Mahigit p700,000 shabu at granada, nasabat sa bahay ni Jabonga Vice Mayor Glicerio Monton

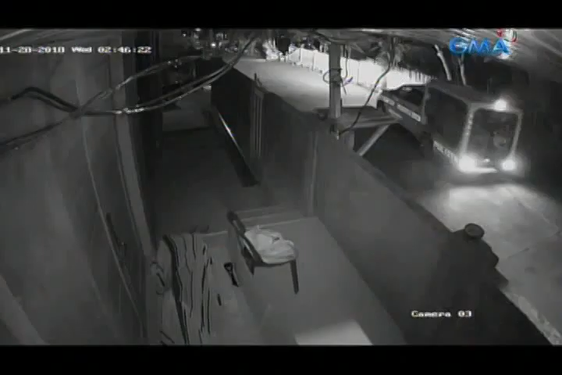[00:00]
Alas 2.46 ng madaling araw noong November 28,
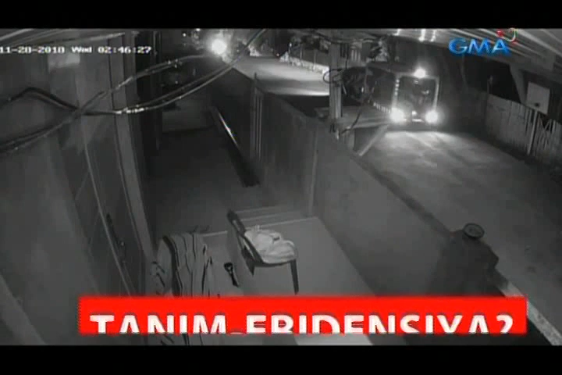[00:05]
dumating ang raiding team ng Agusan del Norte Provincial Police at Pinaya sa bahay ni Jabonga Vice Mayor Glicerio Muntod.
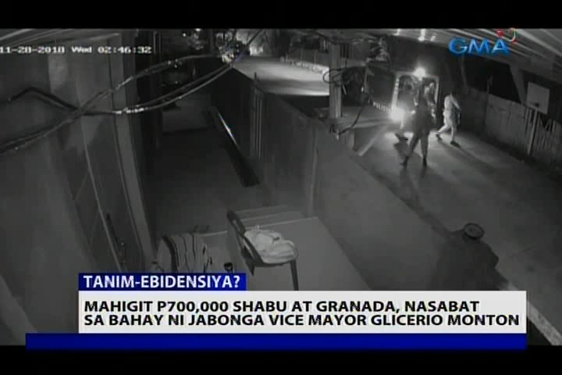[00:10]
Pinadapa ng mga otoridad ang security guard, saka kinatok ang bahay, pero puwersahan din itong pinasok ng walang sumagot.
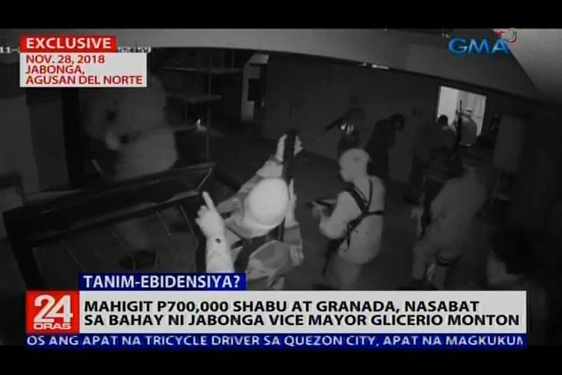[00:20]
Sinuyo dumauperatiba ang bawat kwarto, pero kapansin-pansin ang ilang polis na nagkumpulan sa isang banyo. Pinatay nilang ilaw at nanatili ng mahigit isang minuto doon bago lumabas.
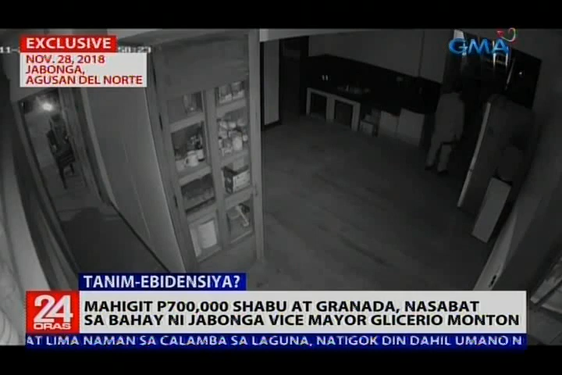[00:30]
Makalipas ang dalawang pang oras, isa pang raiding team ang dumating.